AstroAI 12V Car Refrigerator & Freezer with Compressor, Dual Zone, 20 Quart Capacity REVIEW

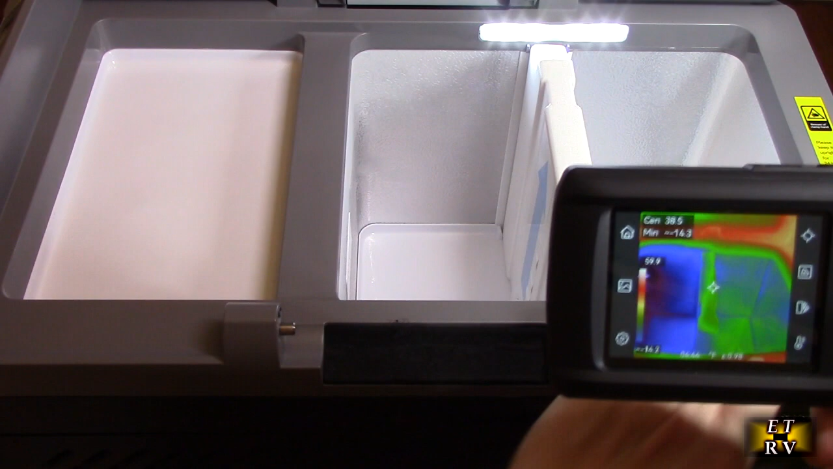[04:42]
my hand is you can see that's the refrigerator because it's got more green than the left side
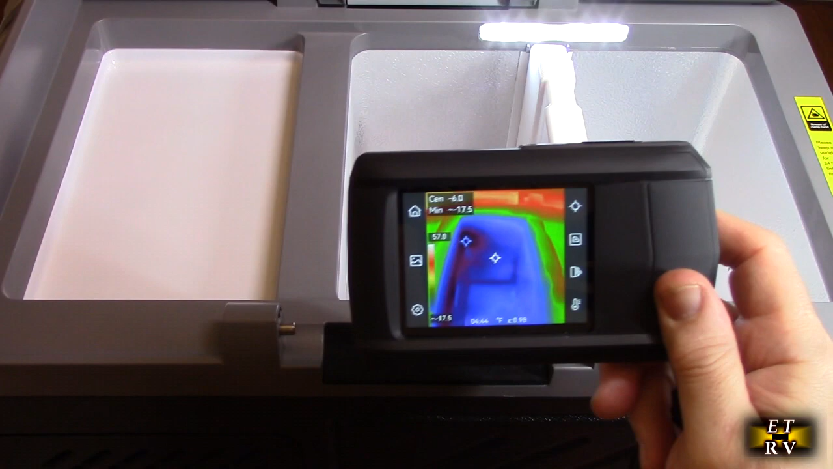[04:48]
that is the cool side right there so that is the freezer and that's the fridge and again if you pull this out it will